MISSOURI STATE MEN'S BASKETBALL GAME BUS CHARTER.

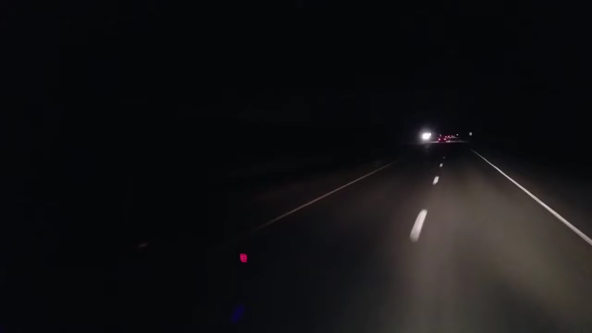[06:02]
Well, welcome back guys. Things have definitely gotten a lot worse. Although we're going to have to show it. We are under a blizzard warning out here in Missouri. The wind is blowing this bus literally from lane to lane. You can actually hear it but when it hits the bus just right.